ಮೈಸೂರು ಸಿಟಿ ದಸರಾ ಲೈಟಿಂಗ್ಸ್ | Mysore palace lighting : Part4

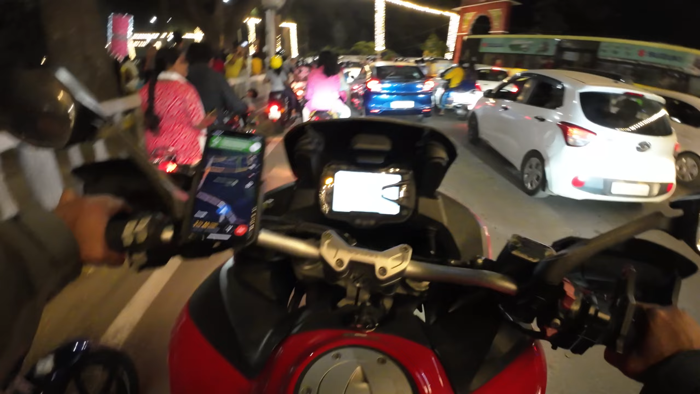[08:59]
ಒಂದು ರೋಡ್ ಮುಗಿಸೋಕೆ ಇಷ್ಟು ಟೈಮ್ ತೊಗೊಂಡ್ವಿ ನಾವು. ಇಲ್ಲೇ ಮೇಯ್ನ್ ರೋಡ್ ಇದ್ರೆ ಇಲ್ಲೇ ಕಣೆ ಇವಾಗಲೇ ಕಾಣಿಸೋದು ಮೇಯ್ನು ಲೆಫ್ಟ್ ಸೈಡು.
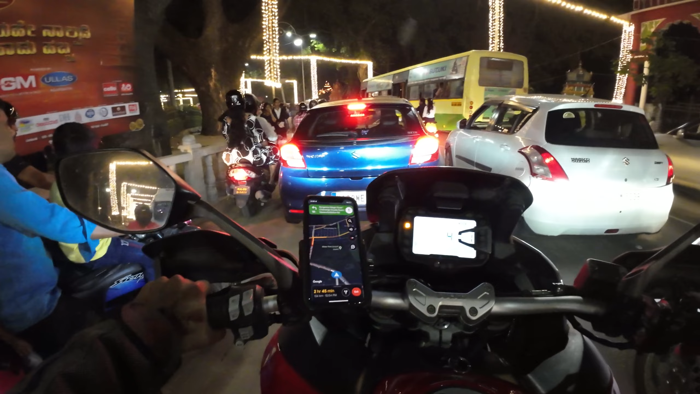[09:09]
ಬಟ್ ಇದಾರ್ ಮೂವಿಂಗ್ ಇಟ್ ಈಸ್ ದೇರ್ ದಟ್ ವಾಸ್ ನಾಟ್ ಮೂವಿಂಗ್. ದಿಸ್ ಈಸ್ ದ ಮೇಯ್ನ್ ಪ್ಯಾಲೇಸ್ ಎಂಟ್ರೆನ್ಸ್. She is seeing cute.